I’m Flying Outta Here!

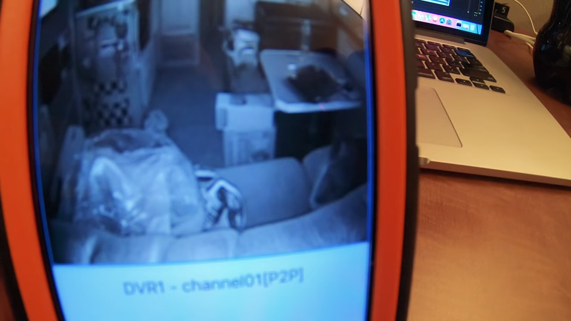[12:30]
jack's there in the bottom right hand corner of the camera he is needing the uh bed i moved his bed from the front seat to the couch while i'm gone he is needing it live so cuddly it's uh getting dark back in erenberg but i didn't know when i was going to use the the feature of this being able to monitor it live and everything but uh it's pretty cool all right jacks see you in a couple days i